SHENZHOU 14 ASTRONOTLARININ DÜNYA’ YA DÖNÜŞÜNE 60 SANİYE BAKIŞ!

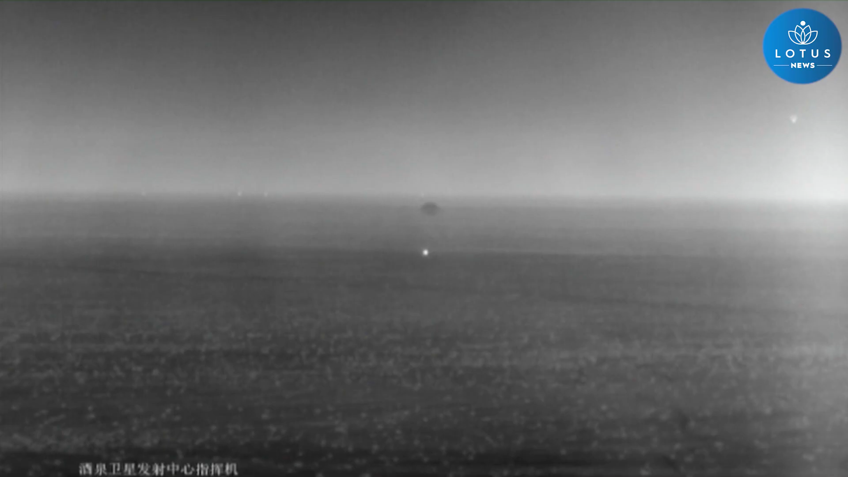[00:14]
Çin İnsanlı Uzay Ajansı'na göre Çin Dong,
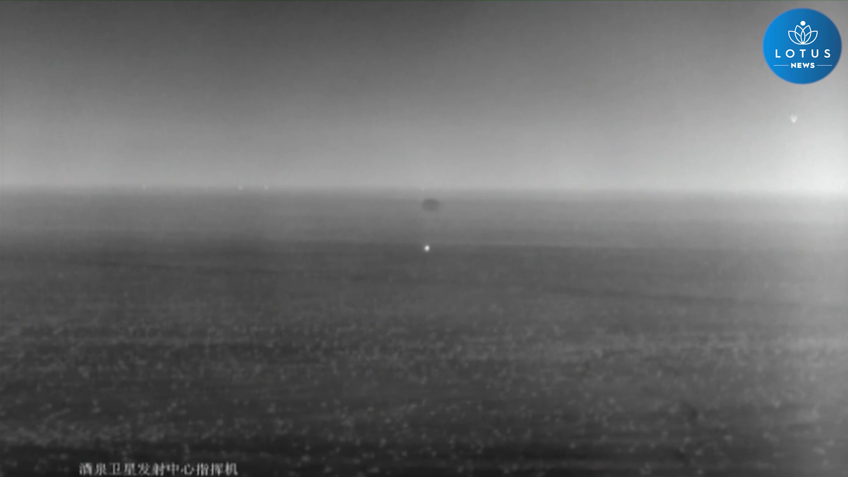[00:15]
Liu Yan ve Cai Shuchi isimli astronotları taşıyan Şınca 14'ün dönüş kapsülü,
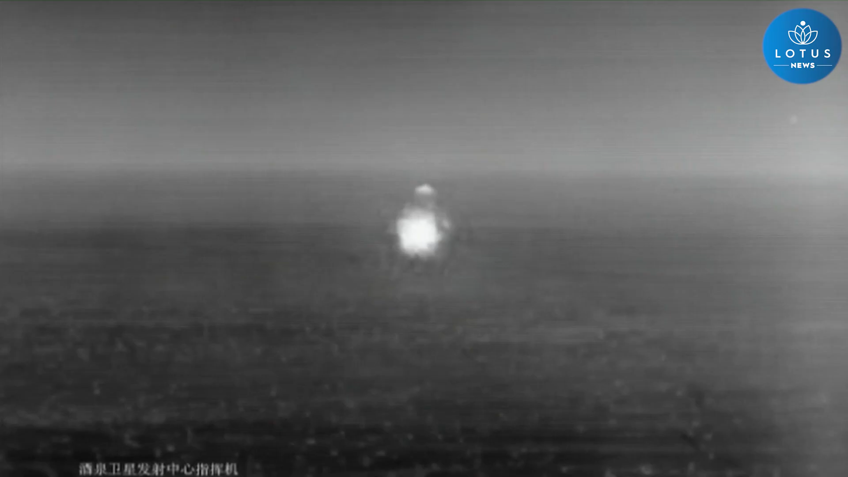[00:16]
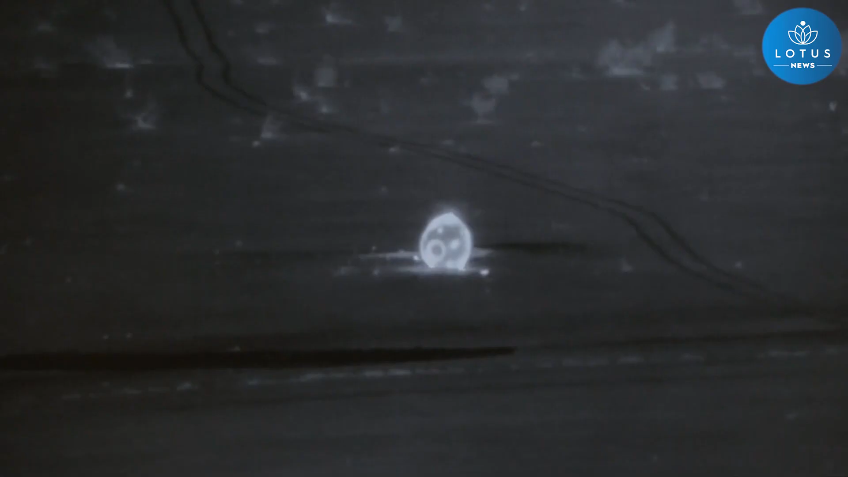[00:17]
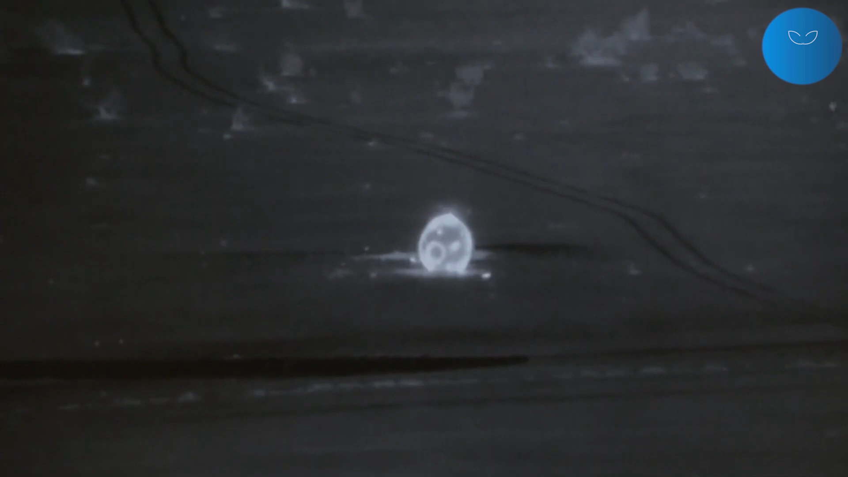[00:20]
Çin'in İç Moğolistan özel bölgesindeki Dongfun iniş alanı Beijing saatiyle 20.09'da indi.